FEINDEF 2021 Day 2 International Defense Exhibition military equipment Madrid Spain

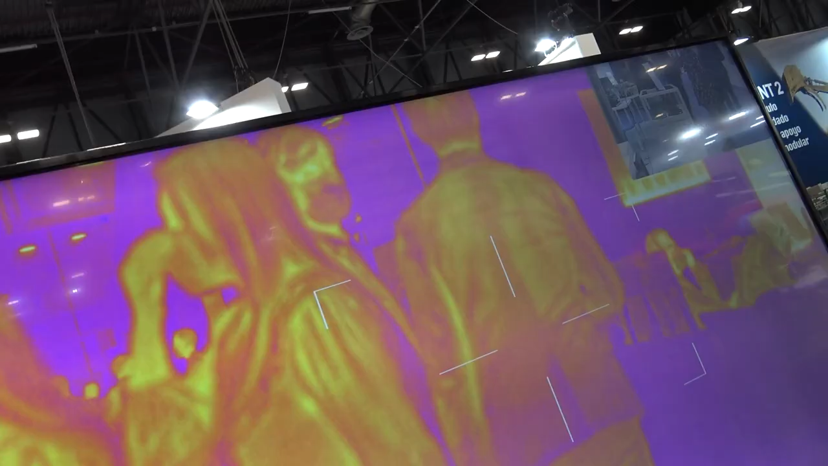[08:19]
As you can see in the picture, it's a thermic camera.